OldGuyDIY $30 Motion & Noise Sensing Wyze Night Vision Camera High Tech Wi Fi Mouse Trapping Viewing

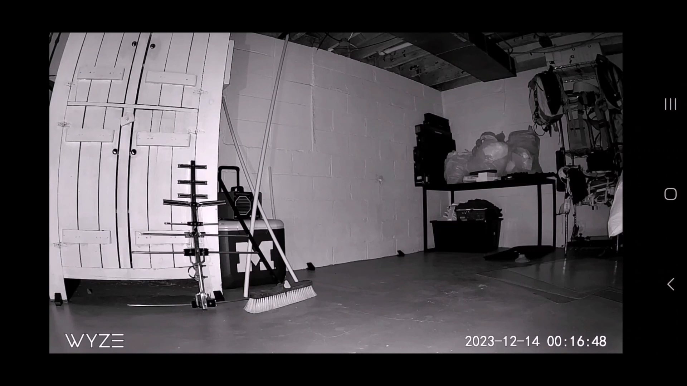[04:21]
They're motion detecting Wi-Fi cameras, and once you put the SD card in, they'll record indefinitely. It's meant for a security system, and it'll just keep recording over and over itself, and it pays attention to motion and noise, and then it'll ping your phone if you set up notifications, saying, hey, there was a motion event detected, or there was a sound event detected. In this case, you know, we can see this mouse running around here, checking out a bunch of the different traps.
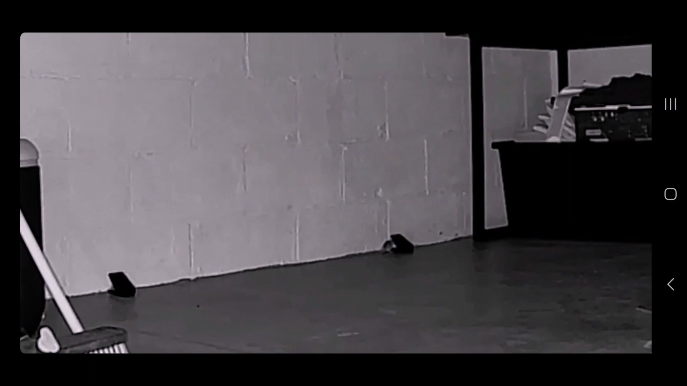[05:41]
It records to the camera, it also records to the app, and then you can see it, you can zoom in, you can look around, and then remotely, you can actually control where all of the cameras are looking. So in real time, you know, if you were out of town, you could use it. And my intent is after we're done cleaning up all of these mice, I can put these around the house, you know, look for delivery guys.
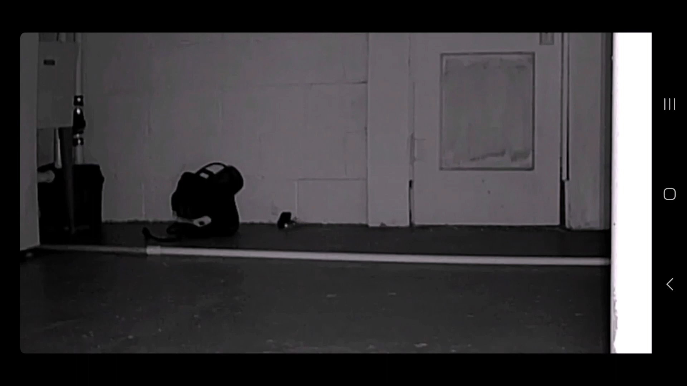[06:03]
They have two-way voice, so you can speak to them. Just after this, I'll repurpose it as a general security system. And for me personally, a lot of the value in having these cameras, especially for watching the mice, is to learn about their behavior. You know, if you weren't monitoring this, you'd have no idea really how the mouse got into the trap or where it was coming from. But by reviewing the footage, I can see exactly where they're entering the house. I can see the paths that they take around. You know, if they're successfully avoiding traps, I can place them differently or do something different.